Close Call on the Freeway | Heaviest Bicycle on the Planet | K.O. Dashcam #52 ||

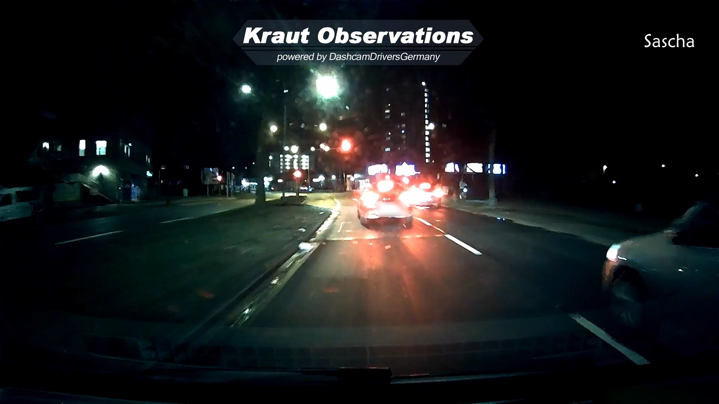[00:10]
Keep the silver car to the right here in mind. I'm quickly welcoming you to K.O. number 52 and then we will put our attention on that mentioned car and its driver, not willing to stop for this light. What?! Ignorance and egoism. Basically bad stuff, but you're here just for that, aren't you? Well, you know, we always have quite a bunch of that to offer.
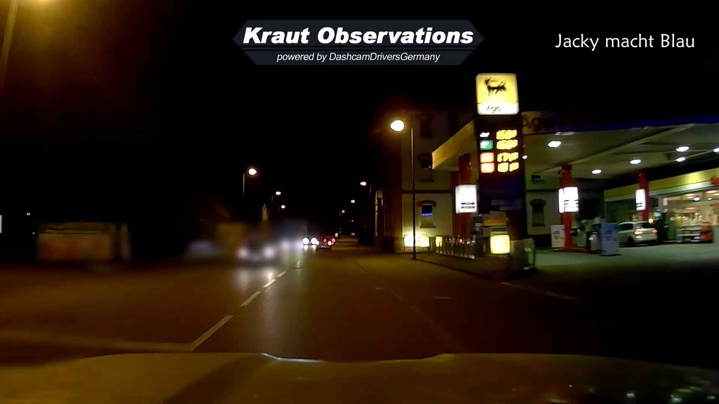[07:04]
You are in a foreign town and took a wrong turn. You want to turn around? What do you do? Using the upcoming roundabout at close proximity? Nah, you make an instant U-turn in the most obnoxious way.
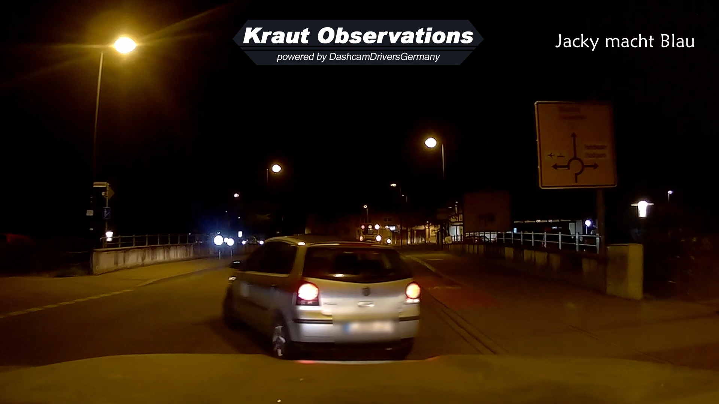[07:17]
Because why would you care about the other people behind you having a driving license? This is all about you. Screw everybody else.